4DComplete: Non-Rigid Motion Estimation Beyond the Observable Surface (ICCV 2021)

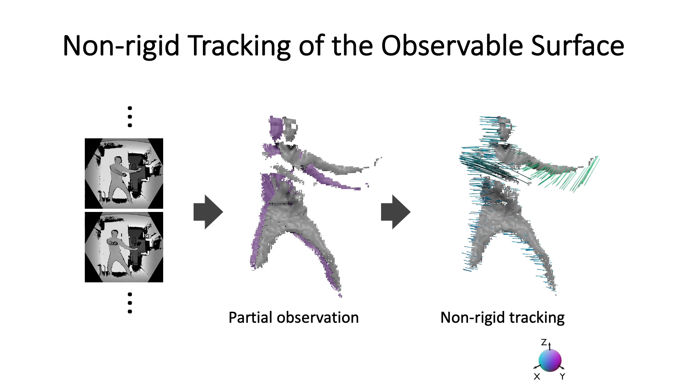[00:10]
We present 4D complete, non-rigid motion estimation beyond the observable surface. Given a depth sequence of a deforming scene, the inter-frame motion can be determined by non-rigid tracking algorithms. However, due to occlusions and limitations of range sensors, existing tracking methods only handle the visible surface.
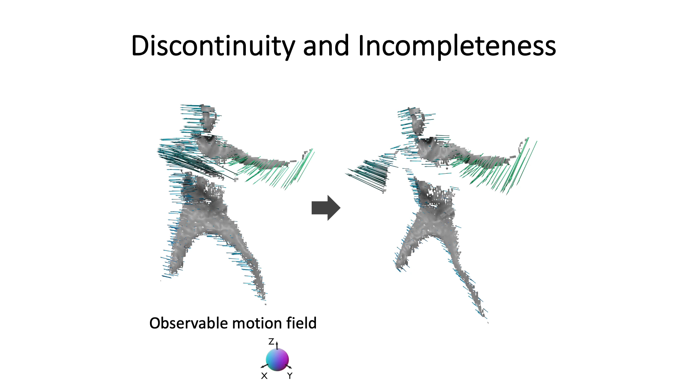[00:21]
This causes discontinuity and incompleteness in the motion field, as shown in the red area. How can we estimate the motion of occluded regions?
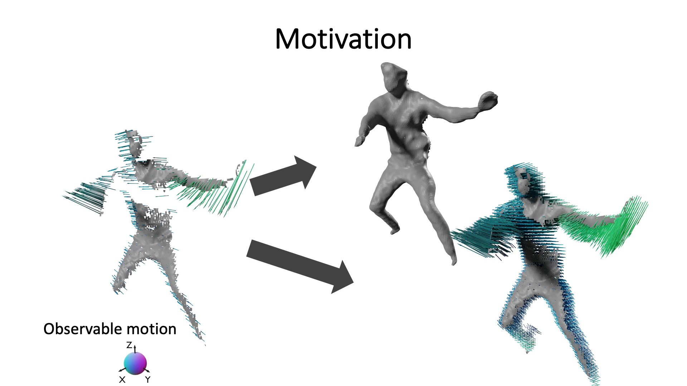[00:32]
We tackle this problem with a completion approach. Our method takes a partial scan and inter-frame motion as input, and predicts the complete shape and motion field in parallel.
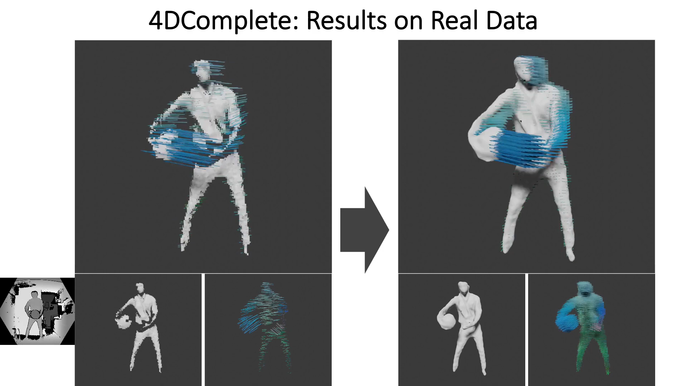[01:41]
The sequence is captured by a Kinect camera, as shown in the bottom left corner.
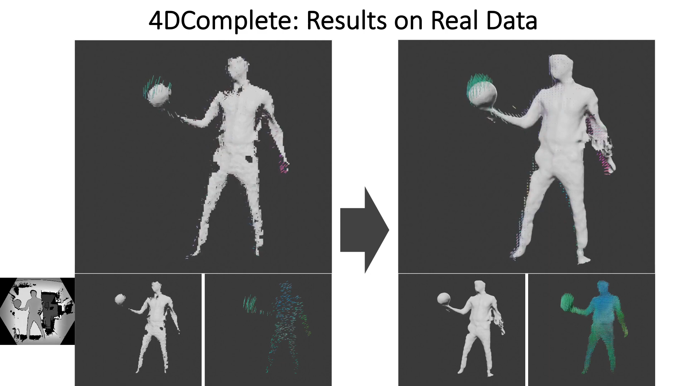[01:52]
Here is another real-world sequence of a man performing exercise.